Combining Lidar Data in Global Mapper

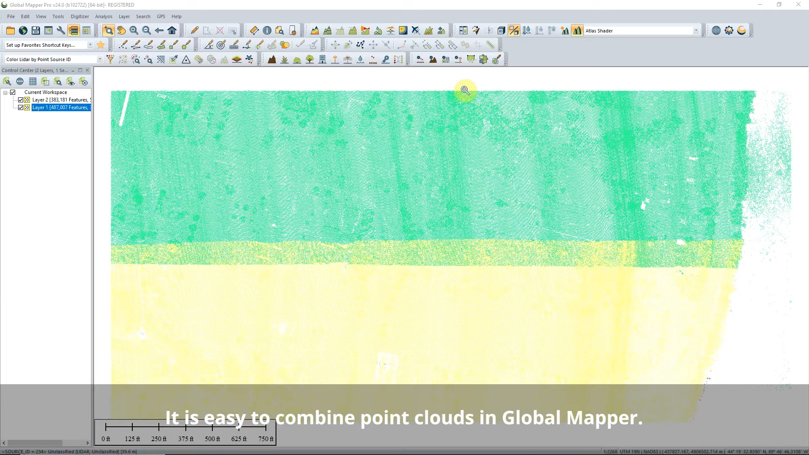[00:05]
It is easy to combine point clouds in Global Mapper. To begin,
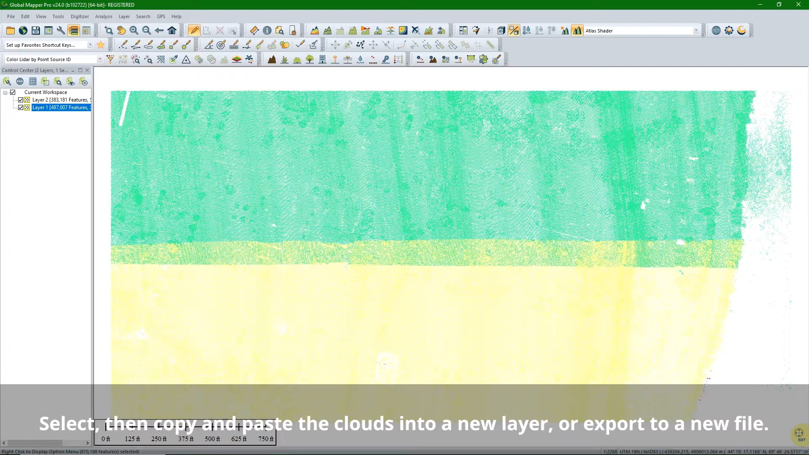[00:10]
select then copy and paste the clouds into a new layer or export to a new file. This process creates a single data set from the point clouds, but it does not correct them for accuracy.
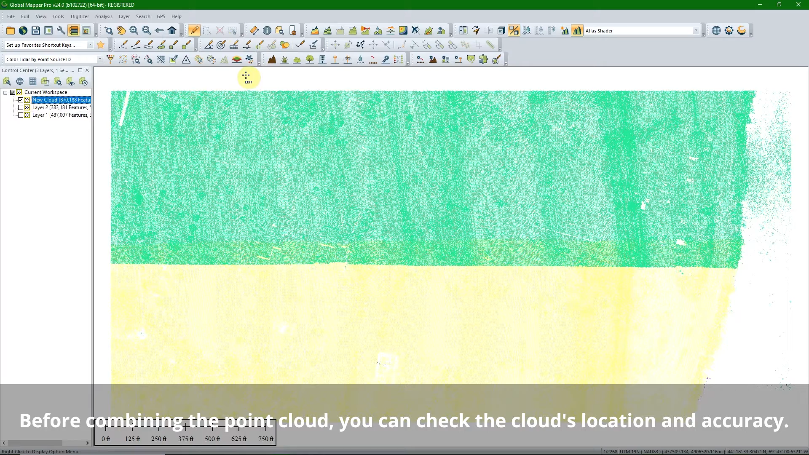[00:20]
Before combining the point clouds, here are some tools to help you with that. The swath separation tool displays accuracy between layers with an image with a red,
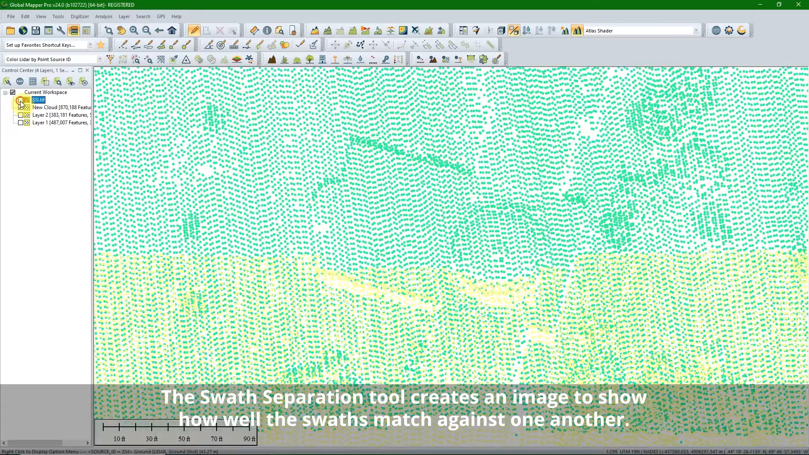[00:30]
yellow, and green pixel scale.
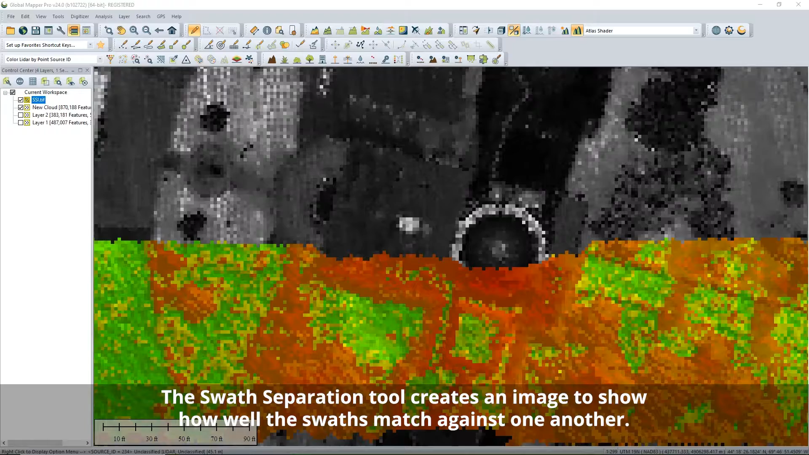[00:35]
The Fit Point Clouds tool automatically aligns one point cloud with another,
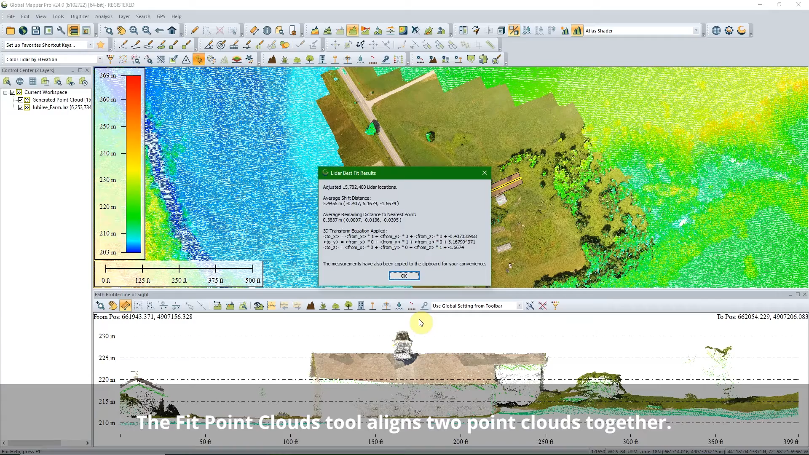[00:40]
minimizing the X, Y, and Z differences between the point clouds.
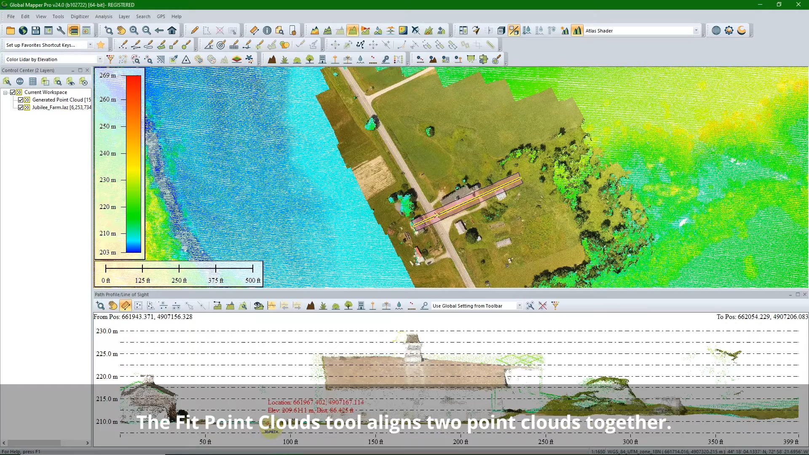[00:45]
The Adjust LiDAR to Ground Control Points uses ground control points to rectify a point cloud,
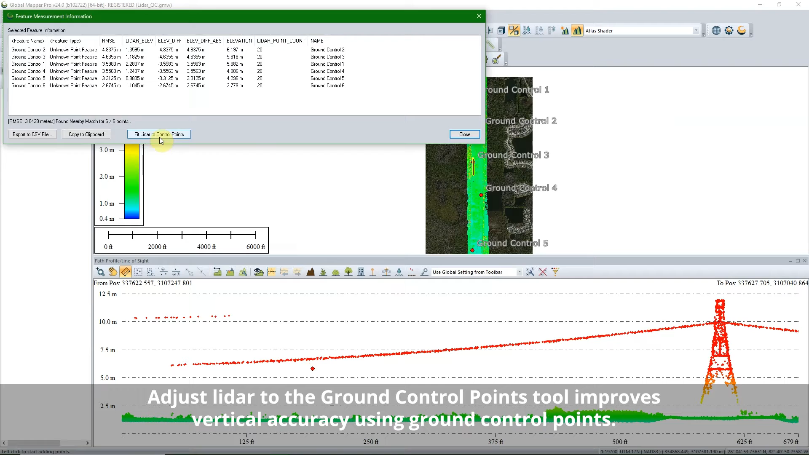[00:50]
improving its vertical accuracy. These adjustments will be kept when the data is combined into a new layer or exported out of Global Mapper.
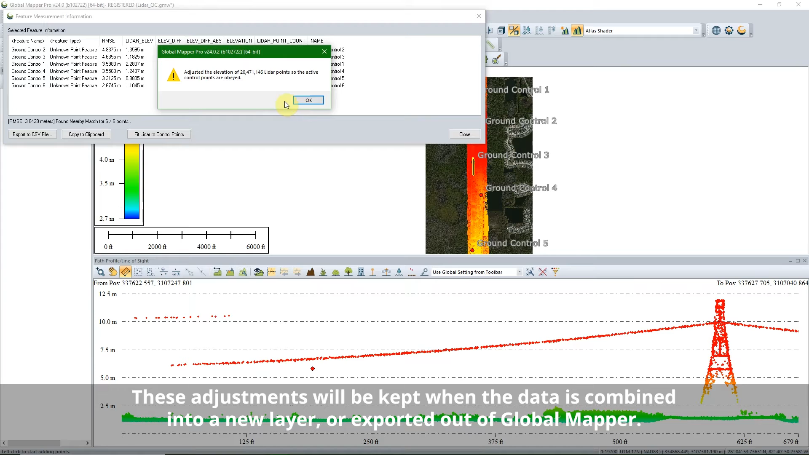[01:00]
To learn more about point cloud processing in Global Mapper, read the blog on this topic available at BlueMurbleGeo.com.